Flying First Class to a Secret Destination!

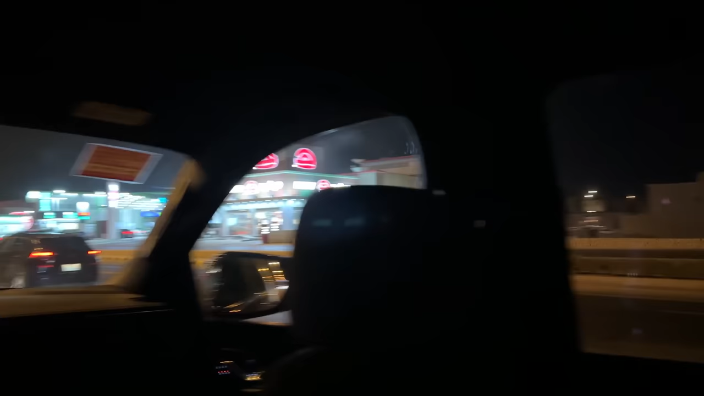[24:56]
what is a hearfian how can we go to it burgers here oh oh
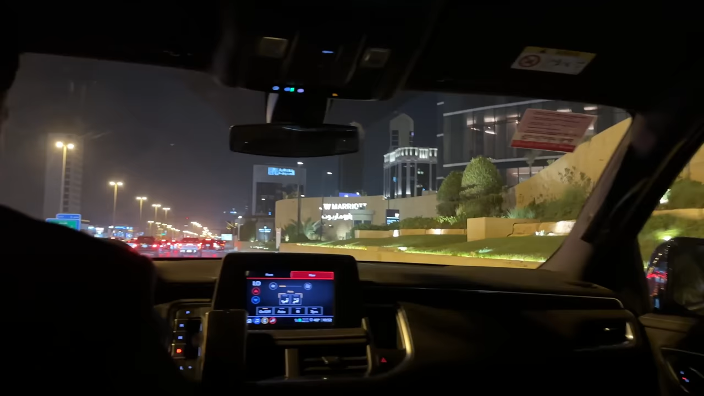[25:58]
and this is where we're staying wait what can you see oh wow is cute